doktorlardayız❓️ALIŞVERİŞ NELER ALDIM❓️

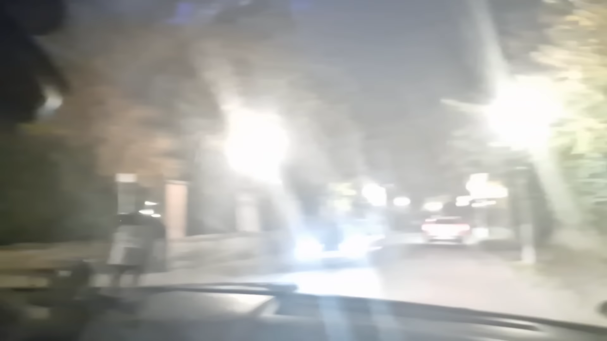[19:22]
Türk bayraklarını arabalara taktı çocuklar. Erdoğan. Tek de biz değil. Biz tabii biz olur mu? Vardı burada yüz binlerce araba. Ya. Çok güzeldi. Dünya şampiyonluğu neydi o efendim? Bu kraysı da yeni yaptılar buraya. Çok beğendim.
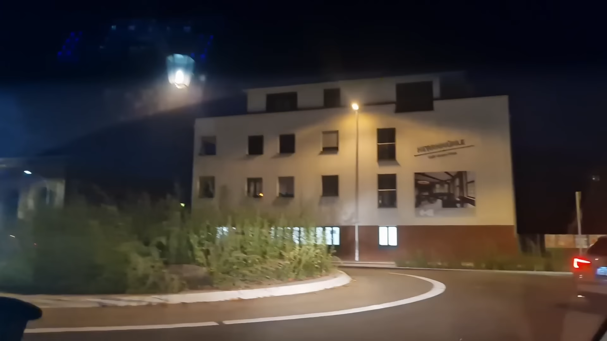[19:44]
Biz mesela bakın canlarım, ha buradan geçirken şu beyaz araba durdu değil mi?
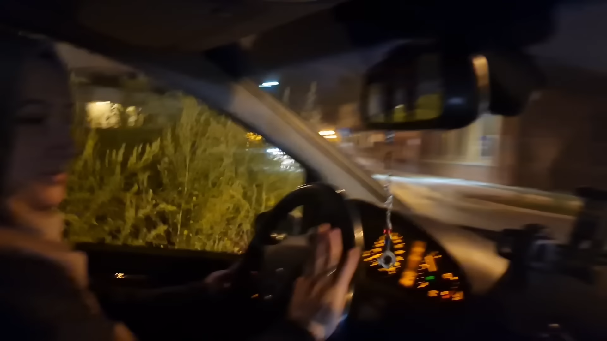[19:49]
Ama Türkiye'de ne yazık ki %1 duruyor, %2'si duruyor, ötekiler durmuyor. Çok kötü bir trafik kuralı var burada.
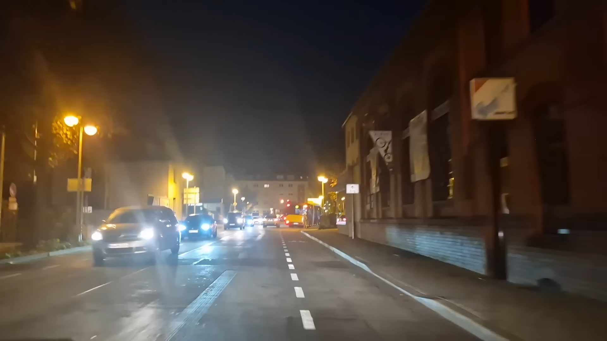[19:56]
Orada yani.
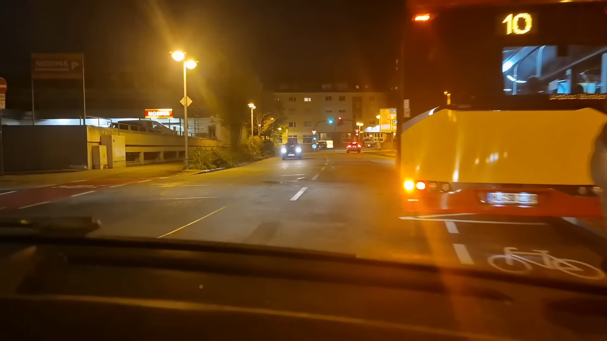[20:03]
Sinyal verdi ya otobüs, yol verdi buna ki o geçsin benim önüme diye. Ağır cennetlik yaptı, ben de kendim gidiyorum işte.